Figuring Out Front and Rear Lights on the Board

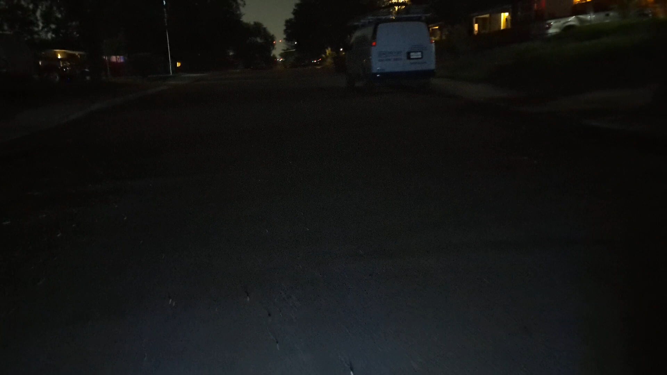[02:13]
just down on the ground not watching where I'm going